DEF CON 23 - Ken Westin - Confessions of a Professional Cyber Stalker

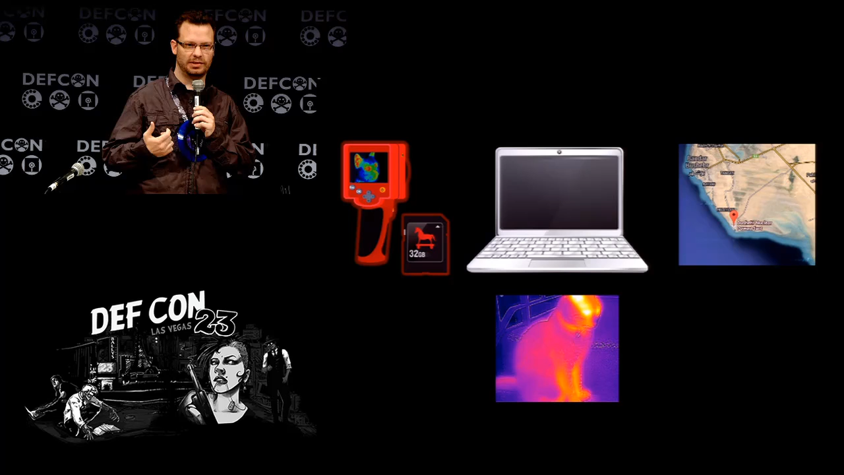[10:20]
On this one, I disguised it as a thermal image of a cat. Meow. So this is actually some stuff that I was working on.